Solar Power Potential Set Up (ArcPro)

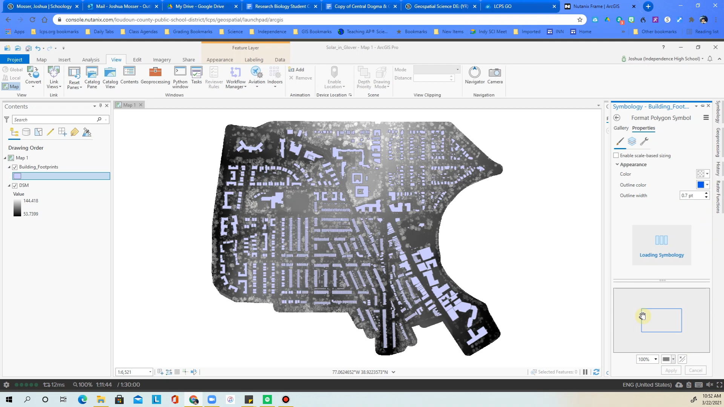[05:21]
and under color we're going to bring this down and we're going to choose no color and under outline color we're just going to go ahead and choose one of these blues and then we'll apply it so what that'll do is it'll change the symbology of all those buildings and then what we're going to do is we're going to wind up clicking over here on this DSM layer okay and one click on the word DSM there is going to actually create this little window up here where it says raster layer appearance and data so let's go ahead and click on the appearance
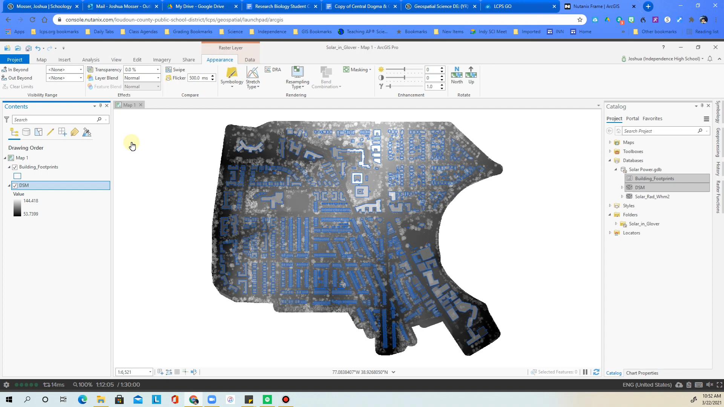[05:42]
and the transparency of this layer should be 40 so I just highlighted that press 40 and press enter and there we go so now we're ready to roll in terms of having everything kind of set up the way that it